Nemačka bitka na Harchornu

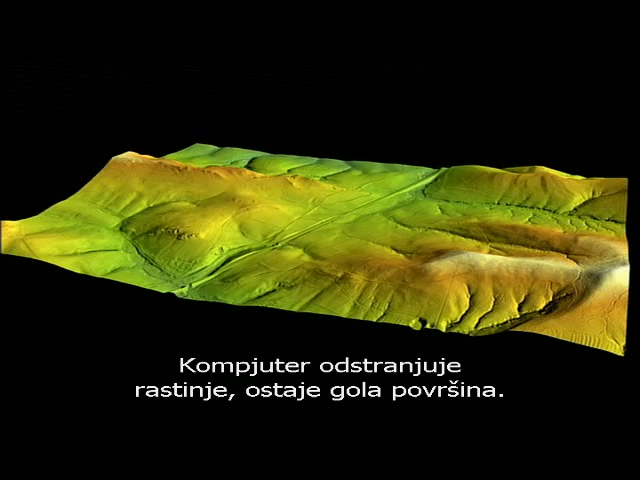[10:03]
Ein Computer entfernt Bäume und Sträuche, bis nur die nackte Oberfläche übrig bleibt.
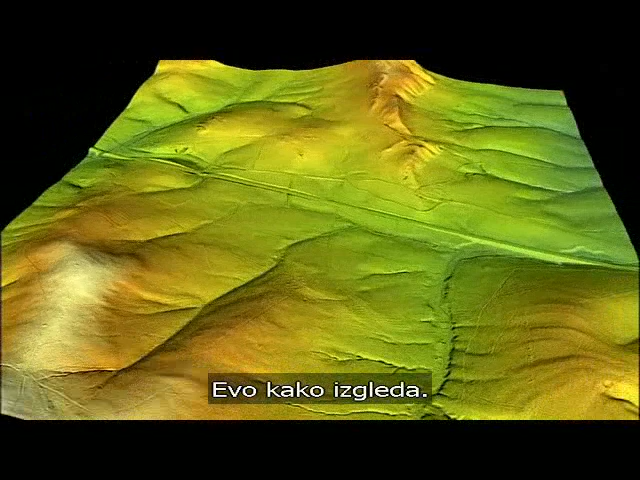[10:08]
Das Ergebnis sieht so aus und bietet den Archäologen völlig neue Möglichkeiten.
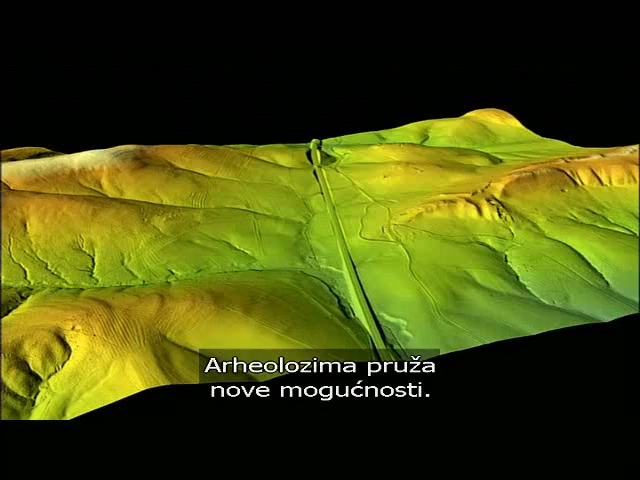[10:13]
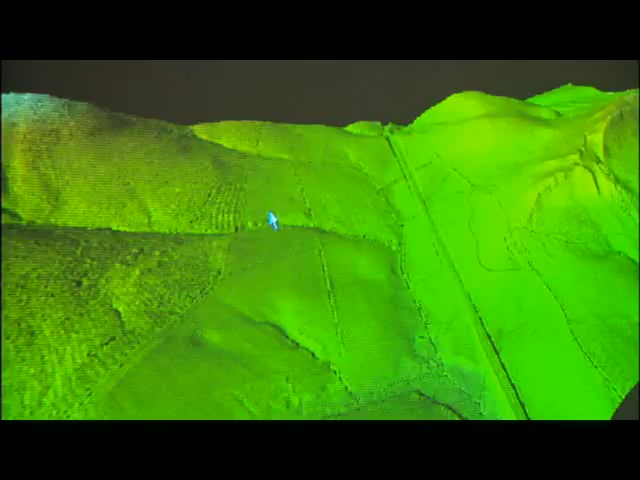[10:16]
Wir erkennen hier Strukturen, die wir weder auf den Landkarten noch im Gelände so sehen können.
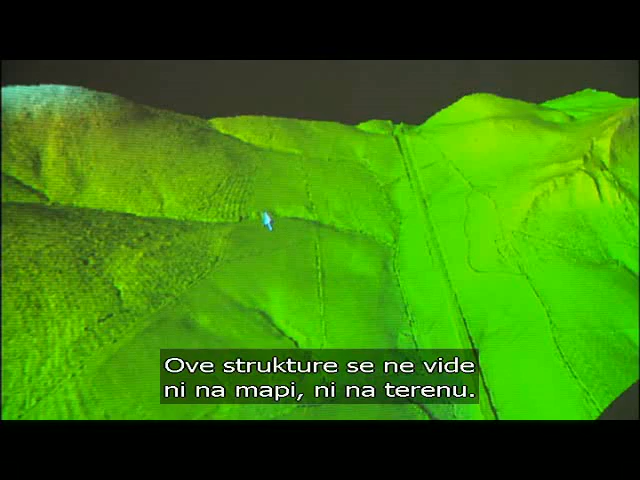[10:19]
Man sieht hier diese Rippelstrukturen, man erkennt hier im Grunde genommen jeden Maulwurfshügel.
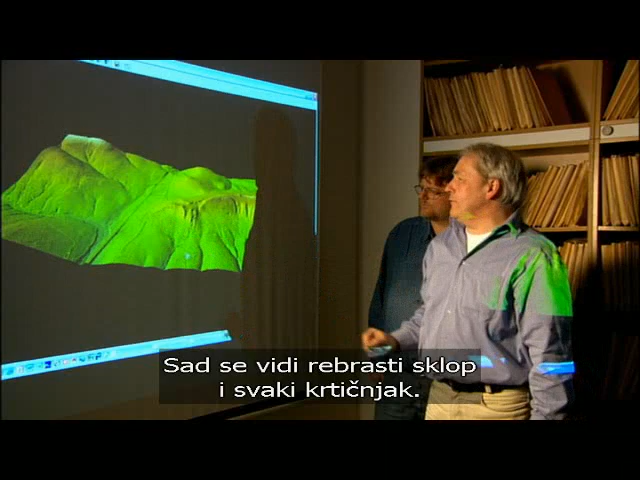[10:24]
Das ist ja hier die Bundesstraße, die hier sozusagen den Höhenlinien folgt.
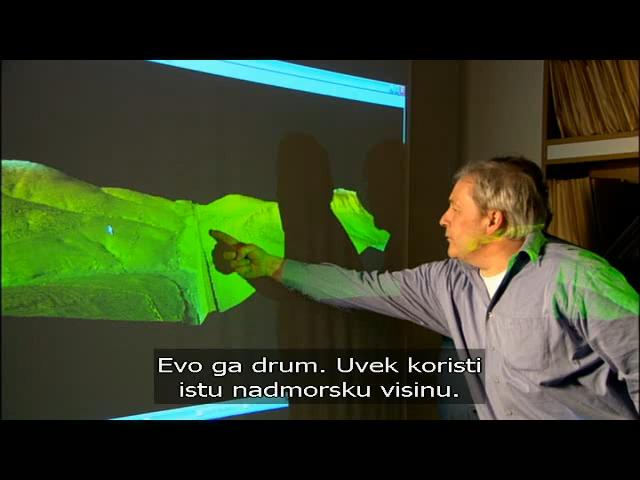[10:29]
Die heutige Autobahn ignoriert das und geht hier einfach durch dieses Tal durch.
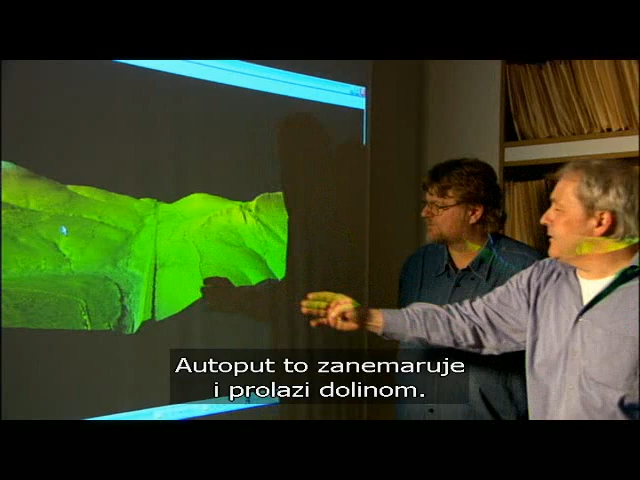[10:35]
Sämtliche Funde können nun in dieses Modell eingefügt werden.
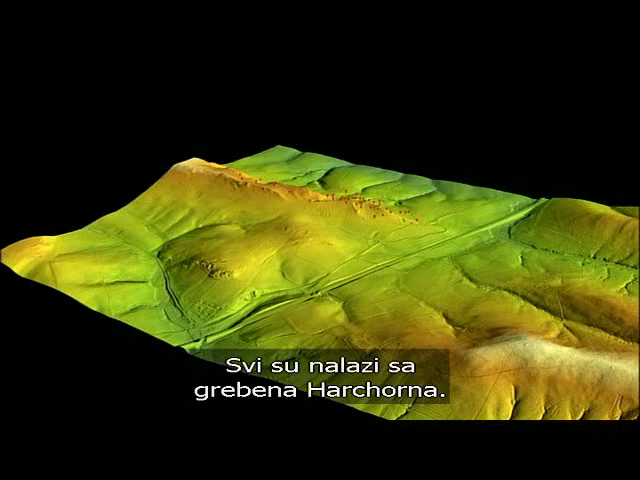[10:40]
Sie stammen alle vom Rücken des Harzhorns. Die Armee ist vermutlich über diesen steilen Höhenzug marschiert.
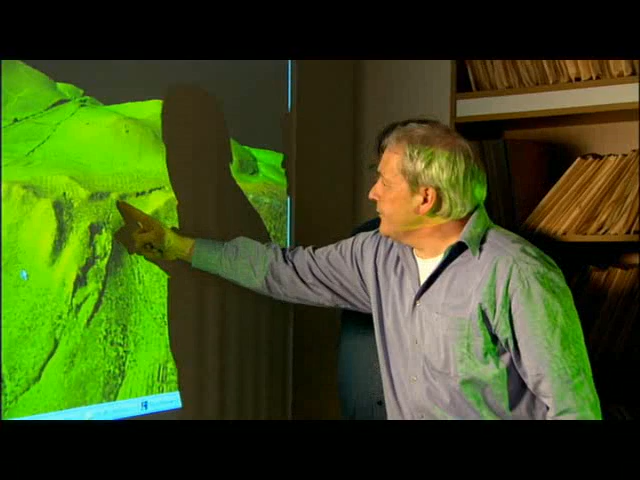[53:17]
Und hier irgendwie auf diesem Hang nochmal in die.
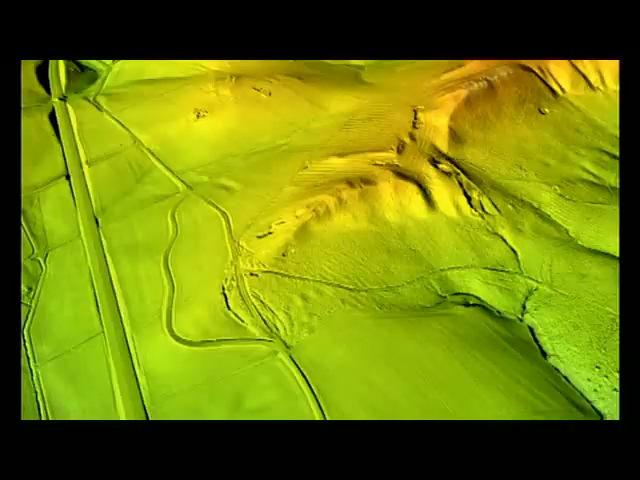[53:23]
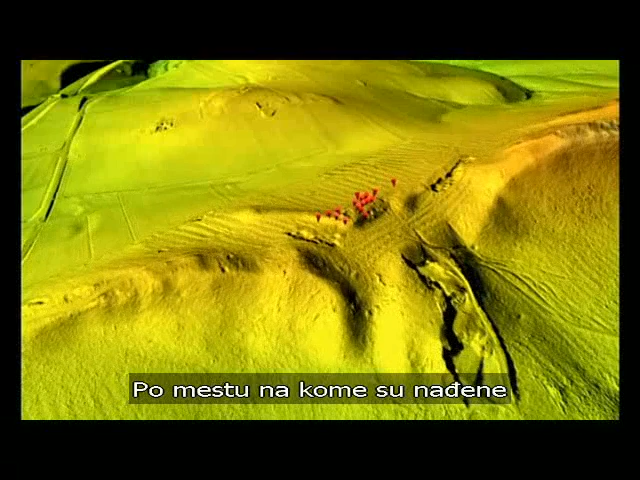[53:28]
Aus der Fundstelle der Katapultbolzen können die Archäologen noch mehr ablesen.
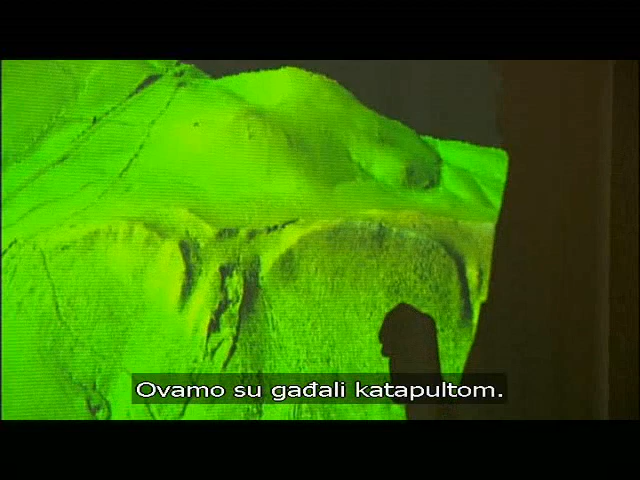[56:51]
Das hat ja bestimmt der Beschuss dazu gedient, hier die Germanen etwas mürbe zu machen. Anschließend hat man diese Anhöher dann gestürmt. Haben die Römer es also wirklich geschafft?
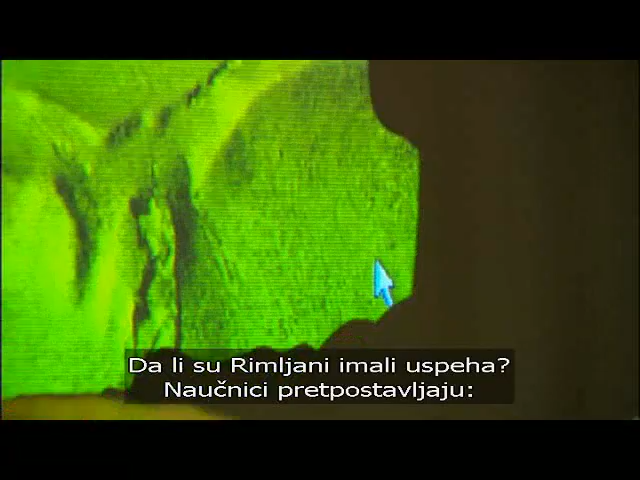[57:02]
Die Forscher jedenfalls rekonstruieren folgenden Ablauf.
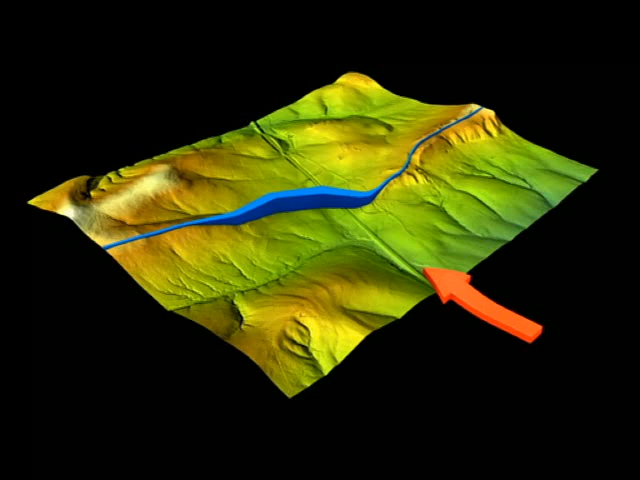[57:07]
Die Germanen stoppten den Vormarsch der Legionen im Tal.
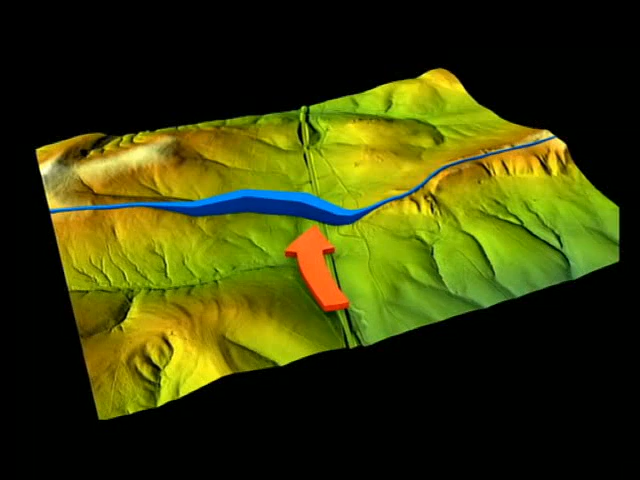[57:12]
Die Römer versuchten daraufhin, über den steilen Hang und den Kamm des Harzhorns durch die Stellungen der Germanen durchzubrechen.